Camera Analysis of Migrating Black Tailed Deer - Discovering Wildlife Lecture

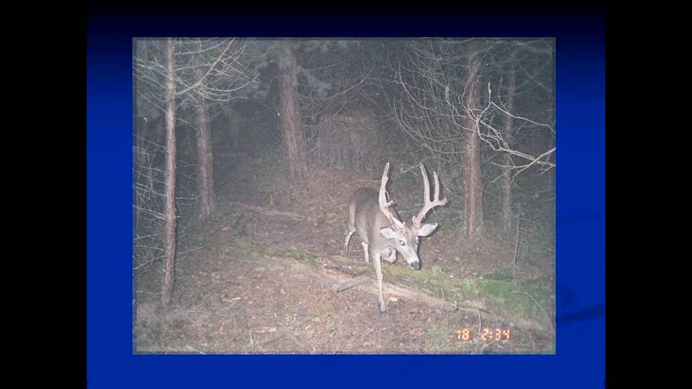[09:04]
It's a buck there. He would have never came through if we didn't set up two cameras. So, we knew we were missing a lot of deer. And for what we wanted to do, we really wanted to capture, understand what was going on with all the deer coming through. That was our goal. Okay.
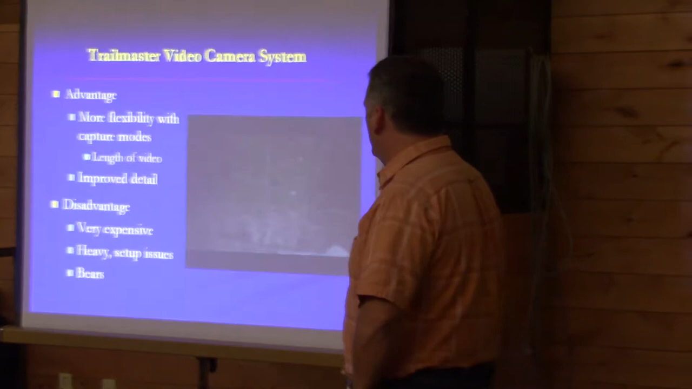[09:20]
So, we switched over to a video system. Now, it's a more complex video system than you guys have seen.
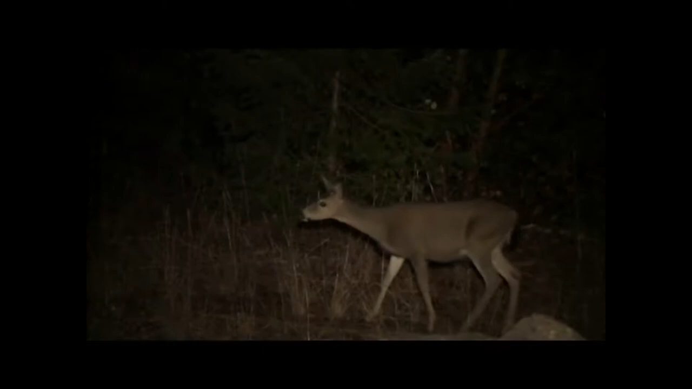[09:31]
Some of you who have trail cameras right now that you can go buy at Sportsman's Warehouse. This one's a big system. It involves a housing, an actual video camera, a big 12 volt car battery, spotlights, remote sensors.